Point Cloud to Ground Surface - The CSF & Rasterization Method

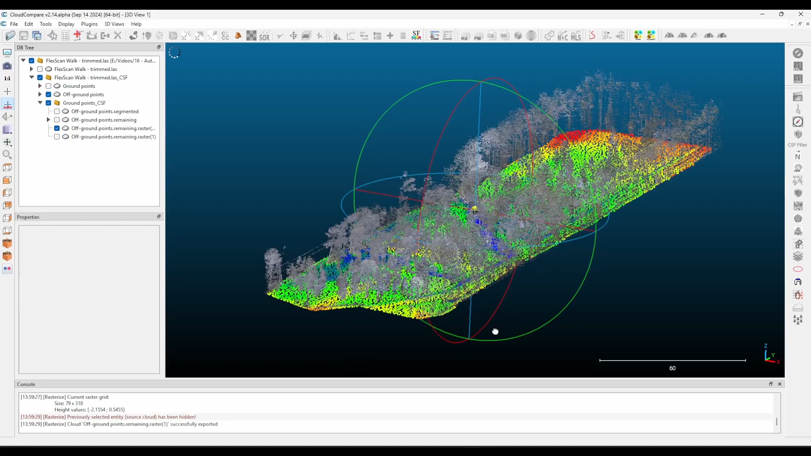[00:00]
How to filter and clean a point cloud to get a ground surface using the CSF and rasterization method.
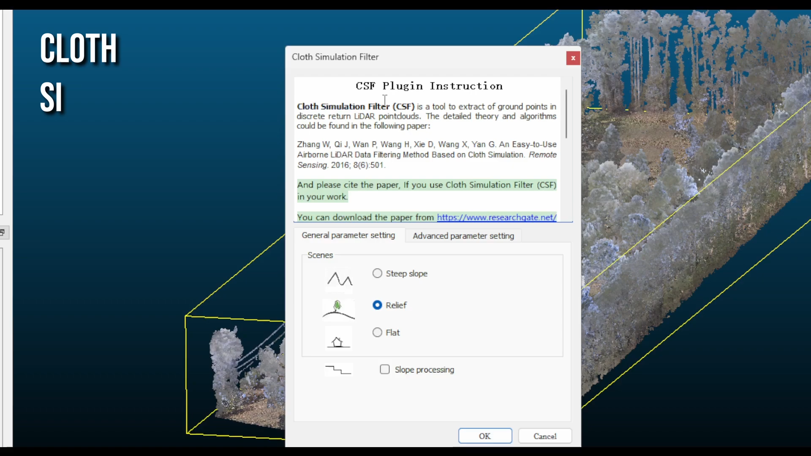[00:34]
The CSF or cloth simulation filter basically flips the point cloud upside down and simulates
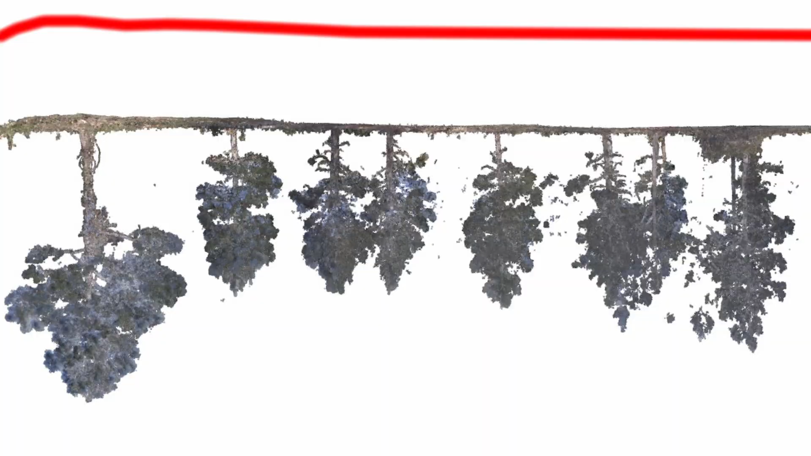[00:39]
laying a virtual cloth over this inverted surface. Where the cloth touches the point cloud, it's assumed to be the ground. The rest of the point cloud, such as buildings, trees,
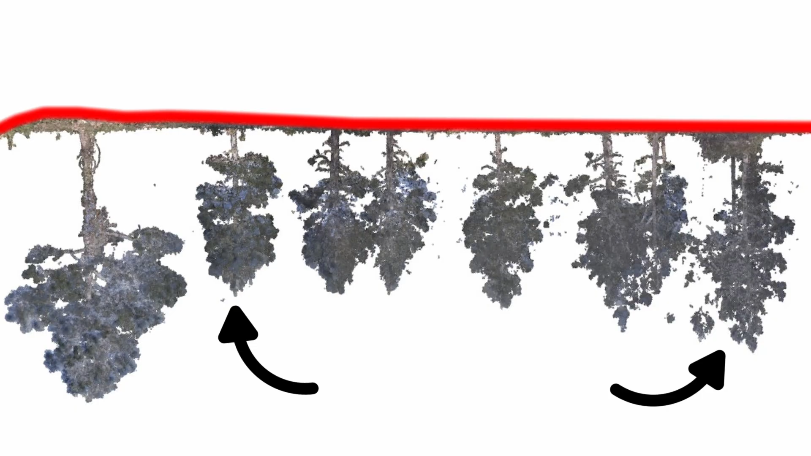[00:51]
or other objects that stick out, are identified as non-ground points. In most cases, I use the relief scene with slope processing off.
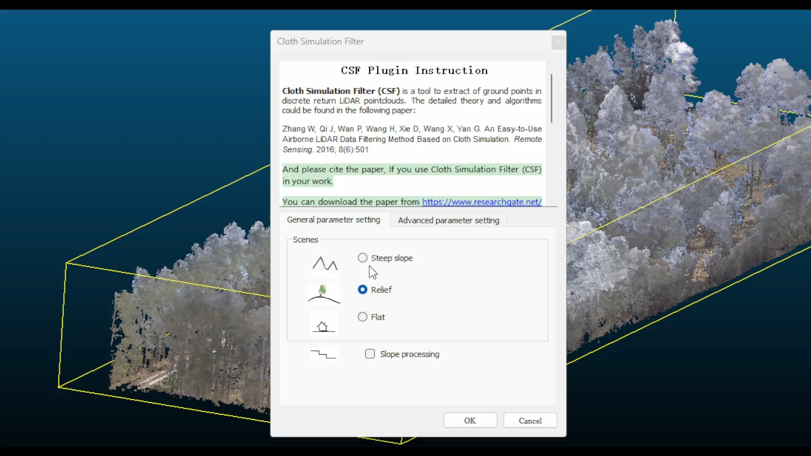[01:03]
But if you have a data set with cliffs and steep slopes, you may want to experiment with these settings. When you go over to the advanced parameter settings tab, you'll see three parameters you can alter with their definitions to the right of them. Set the cloth resolution to 0.4 and the classification threshold to 0.2 and click OK.
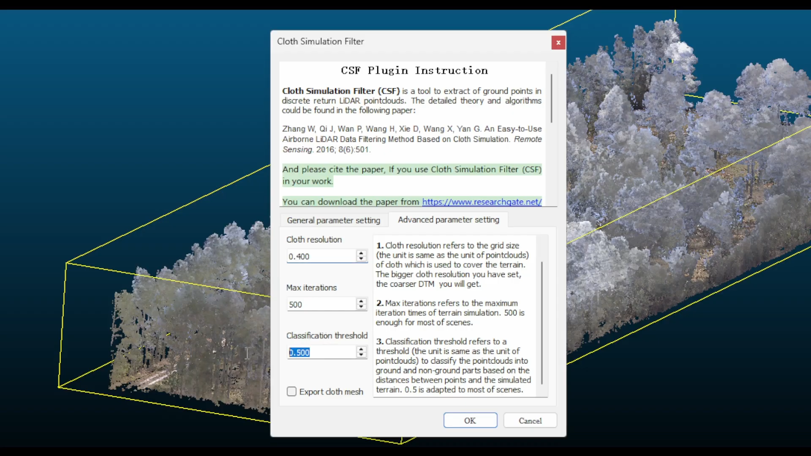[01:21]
The CSF does not modify your original point cloud.
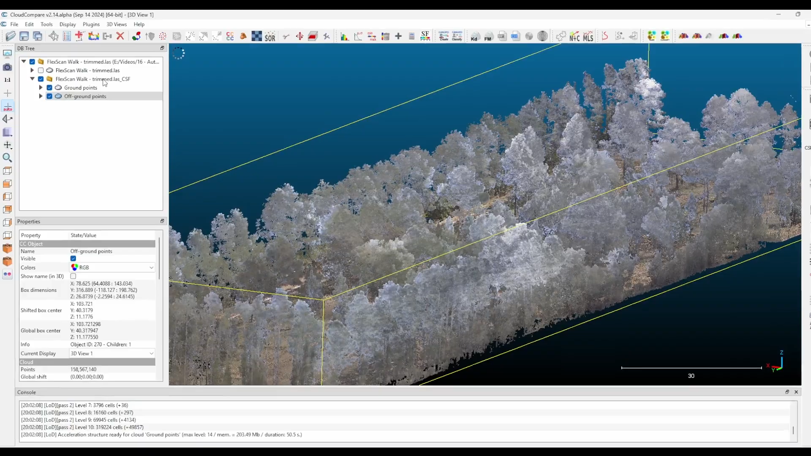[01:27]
Instead, it generates two new point clouds.
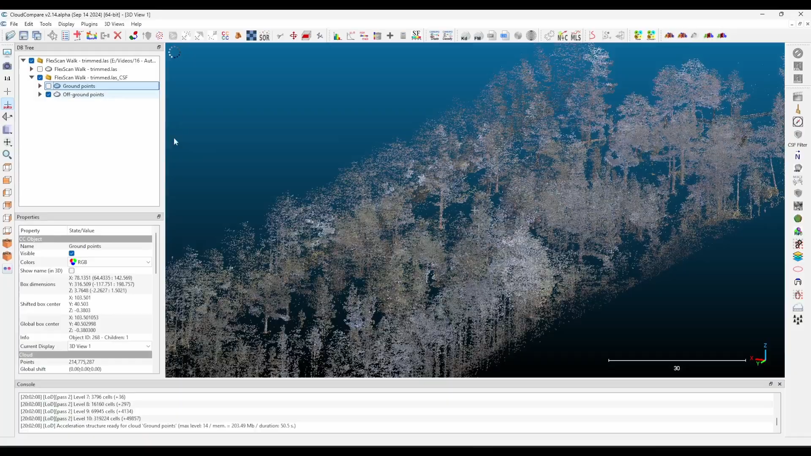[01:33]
One containing the off-ground points identified by the filter and another containing the remaining ground points.
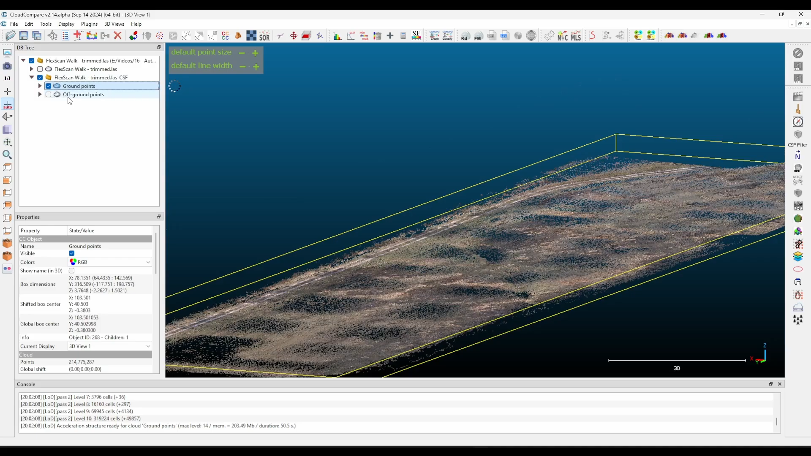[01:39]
Change the visualization style of the off-ground cloud and compare it to the ground cloud. If no ground points are mistakenly included in the off-ground cloud, the filter has worked as intended.
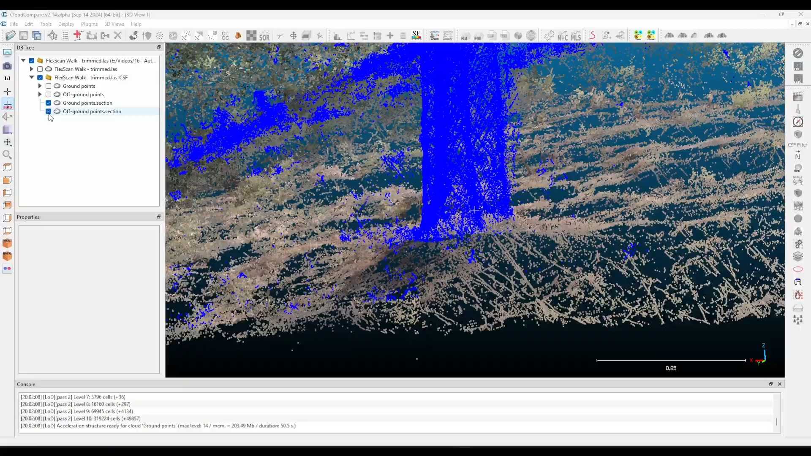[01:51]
If there are no off-ground points left in the ground cloud, you're done with the CSF.
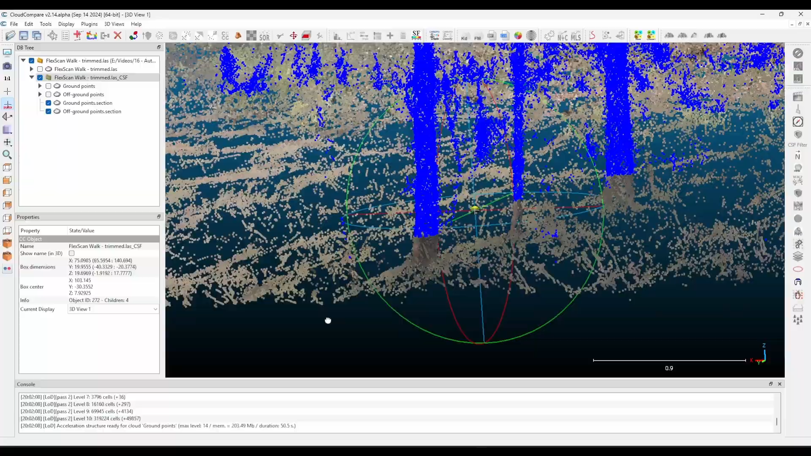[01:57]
If the ground cloud still has some partial trees or buildings left over, uncheck the off-ground points in the DB tree.
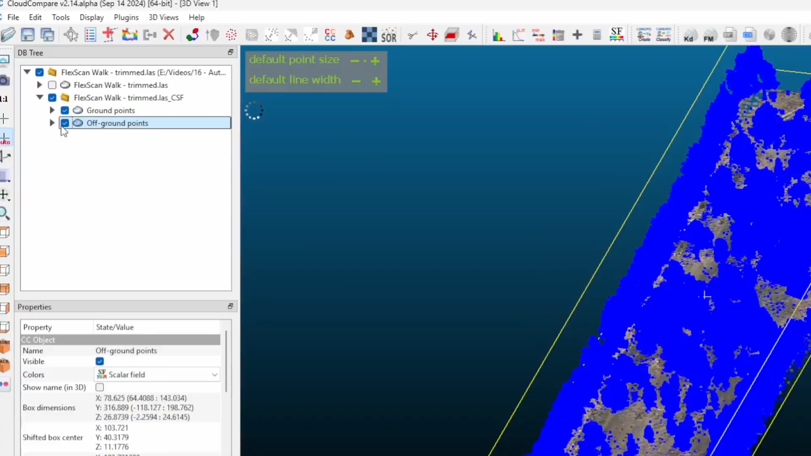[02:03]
Highlight the ground points and rerun the CSF filter,
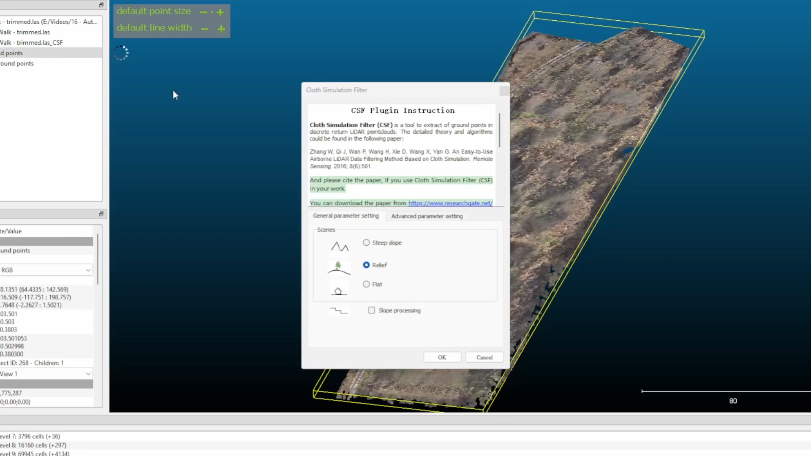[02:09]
doubling the values for both cloth resolution and classification threshold.
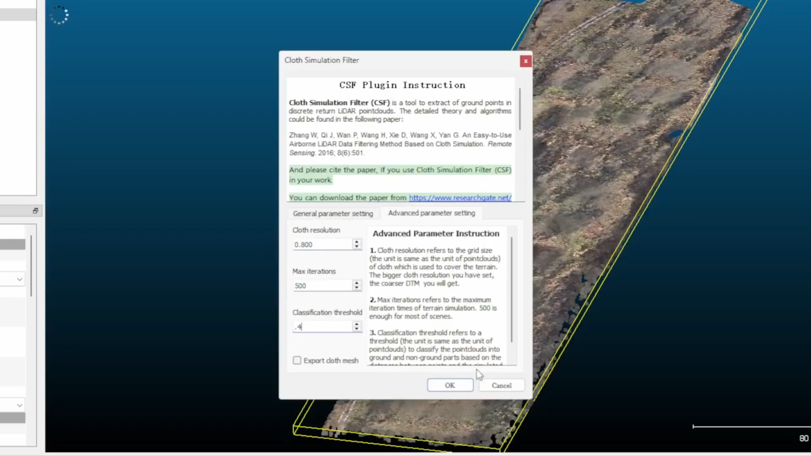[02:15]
This creates a more aggressive filter to further target any off-ground points that were left behind from the first iteration.
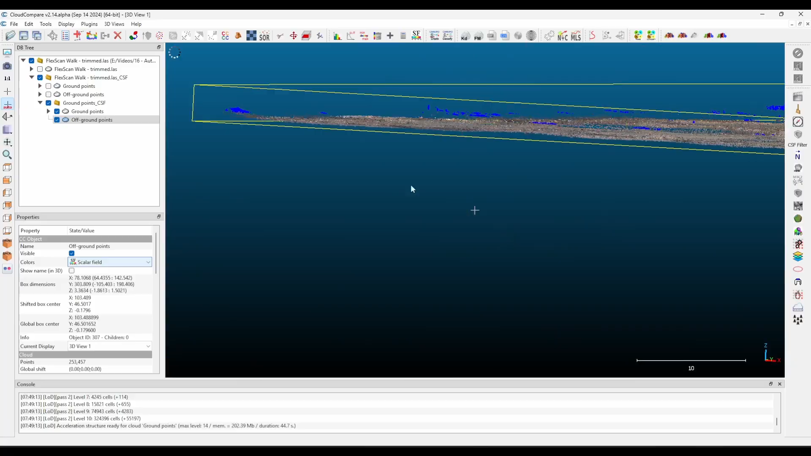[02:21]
Check to ensure no ground points were incorrectly filtered out. If some were, you can press the hotkey T to create a bounding box around those points.
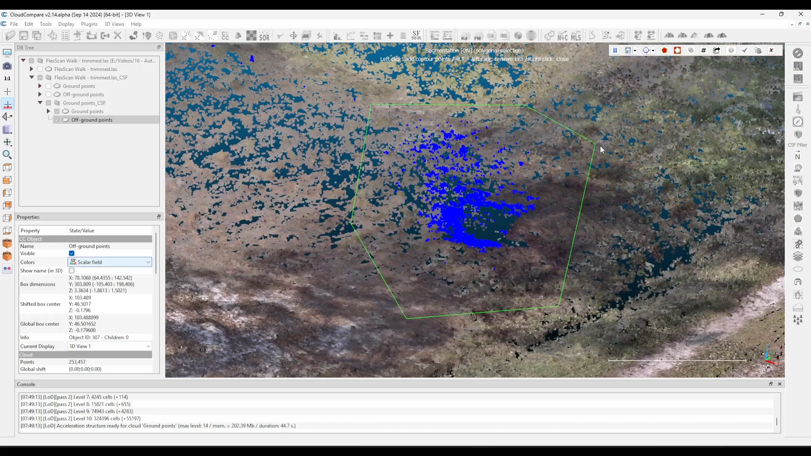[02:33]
Press the hotkey I, then enter to segment those points inside that box.
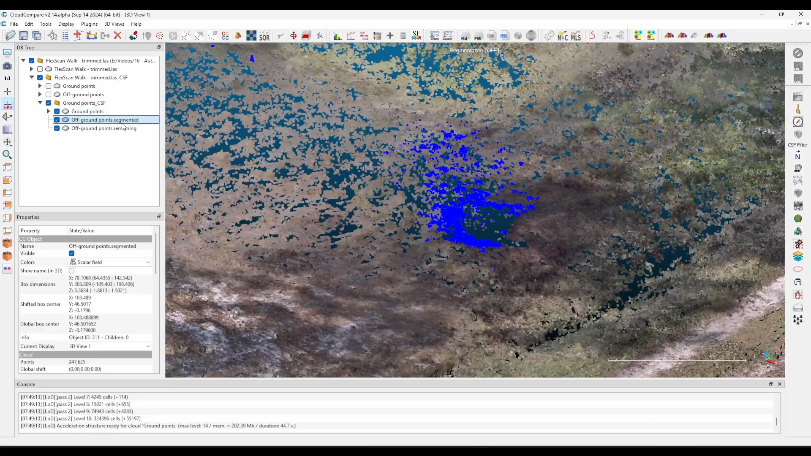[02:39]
Next, highlight the ground point cloud in the DB tree, along with your newly created segmented cloud and click the edit menu, then merge.
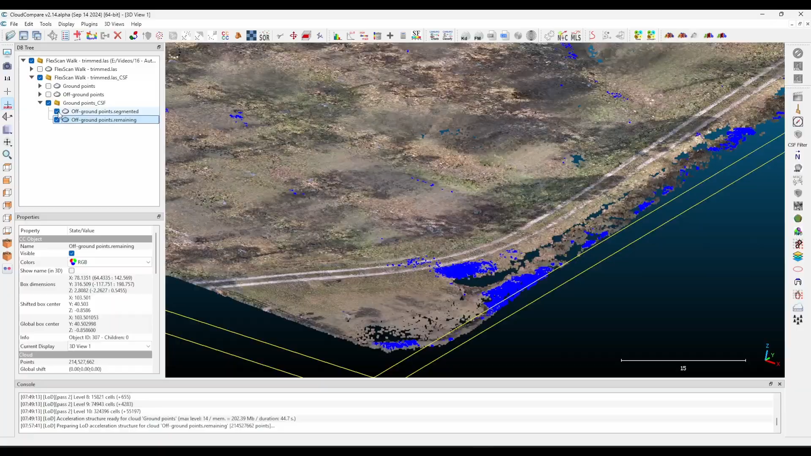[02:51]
Alternatively, if too many ground points were incorrectly filtered out, you can instead choose to use the previous iteration of the CSF ground points as every new CSF that's ran creates new clouds,
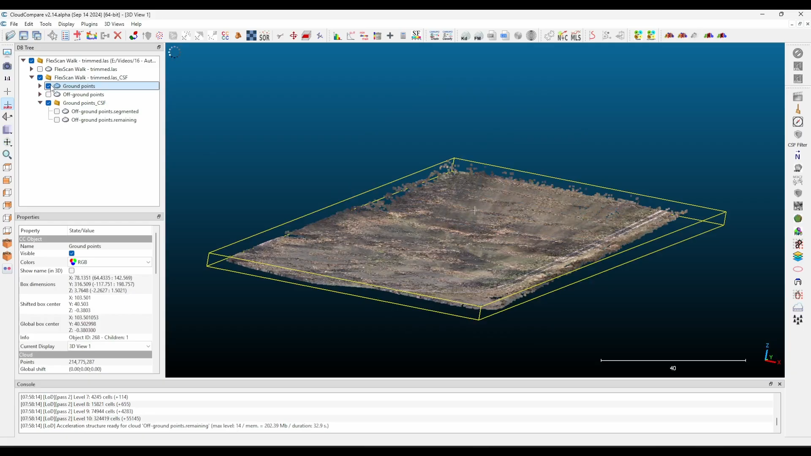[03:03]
allowing you to always go back a step.
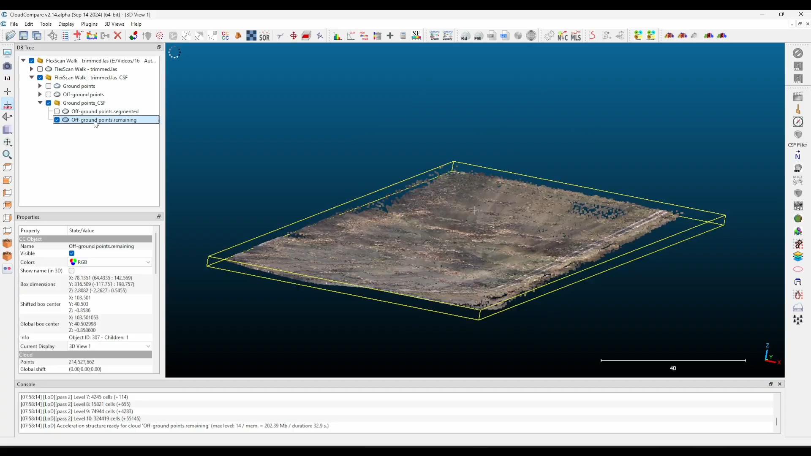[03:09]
Once you have created a ground point cloud that looks satisfactory, highlight it and click the tools menu, projection, then select rasterize.
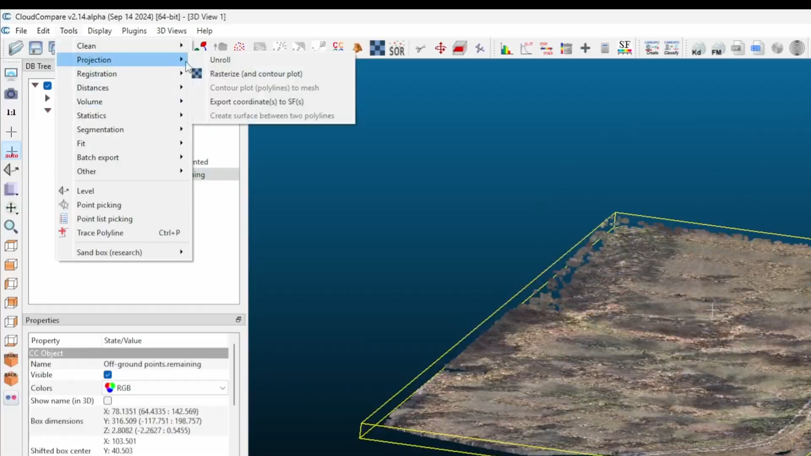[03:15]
We are going to use this tool to define a grid cell size
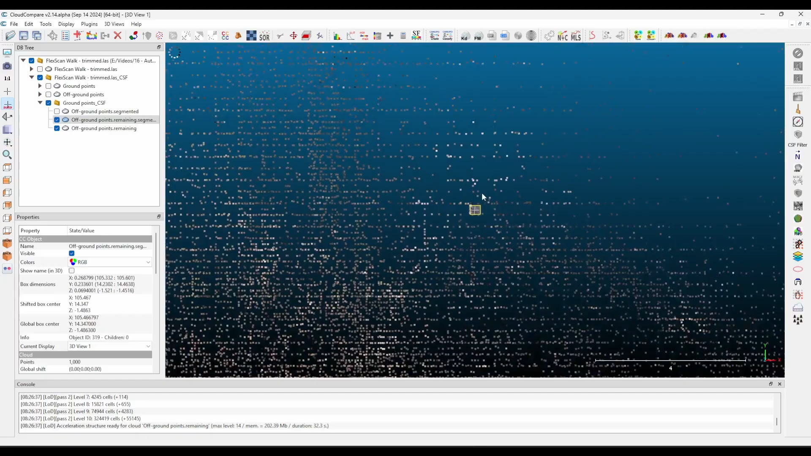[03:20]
and Cloud Compare will look at every point in that cell and delete all but the lowest point with the idea that this is the measurement that's made it through the grass or vegetation and is the
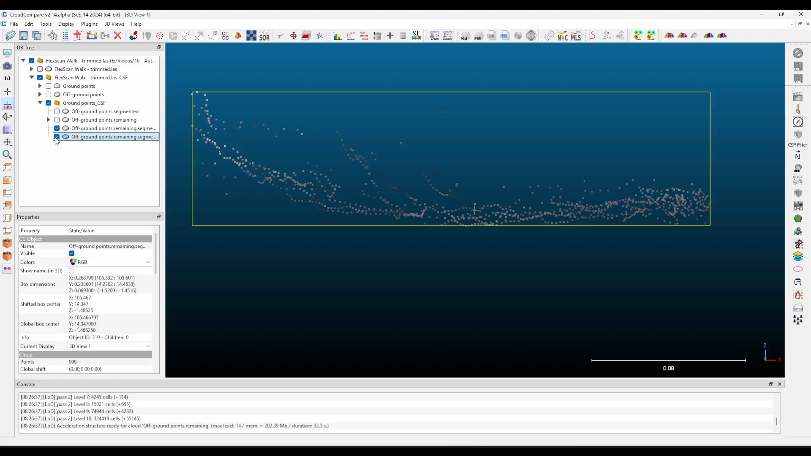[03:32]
best representation of the actual ground surface. The larger the cell size means a coarser DTM, but also a smaller file size and better odds that the points remaining aren't non-ground points.
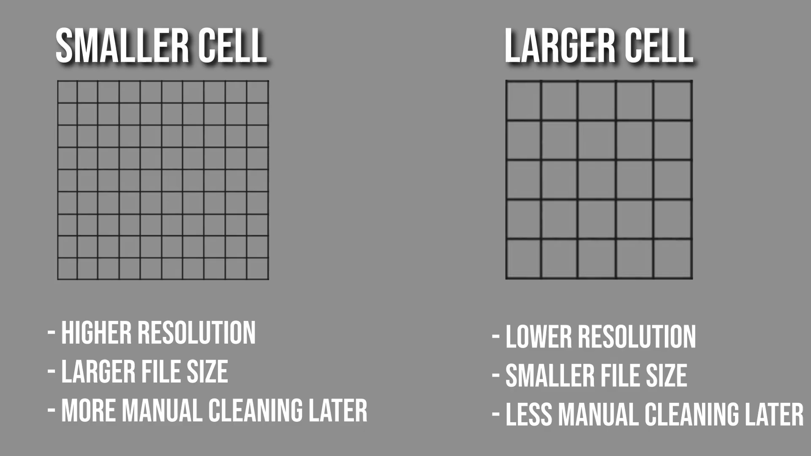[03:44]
I'll use 1.0 which means only one point
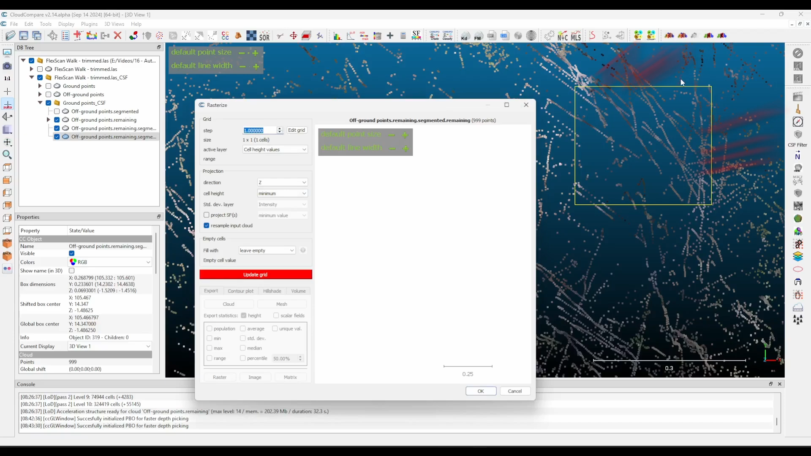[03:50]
will remain for every 1 meter by 1 meter cell size. Set the active layer to cell height values and the direction to the z-axis.